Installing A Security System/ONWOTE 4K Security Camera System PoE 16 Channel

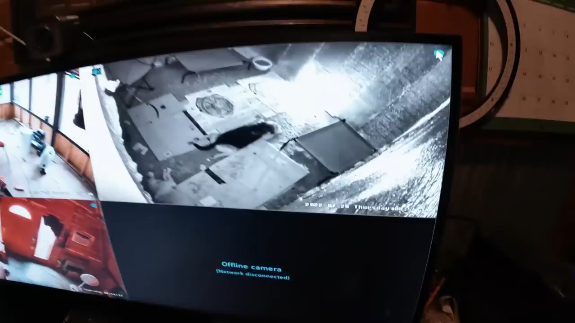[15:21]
Look at that. There's Waldo, frog dogging in the dog apartment.
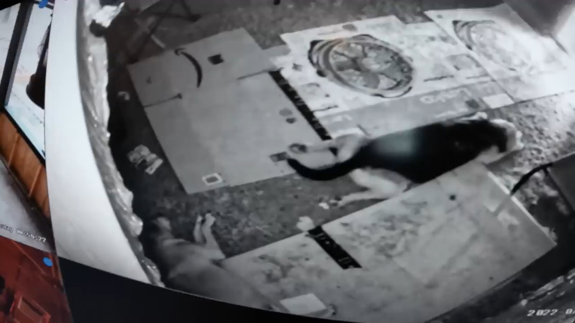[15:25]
And there's Lily, the screened-in porch, and the living room.
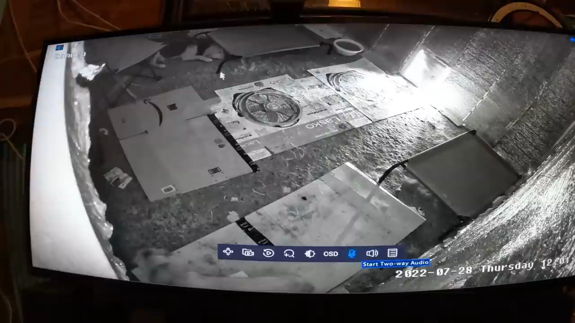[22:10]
It has the infrared night cameras in it. Very nice. You can see Lily walking around. Although he likes to put his head under there. Don't know why. Yeah, there we have it. So, that's what we got there.
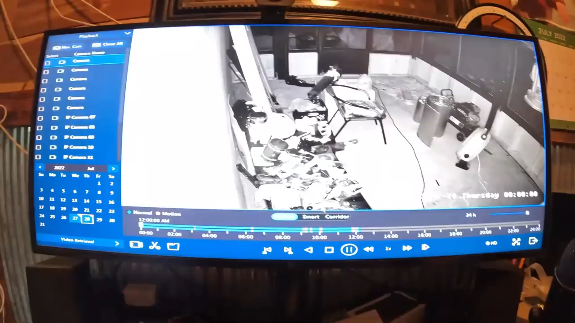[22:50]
Now, these little red lines right here represent when there was some activity.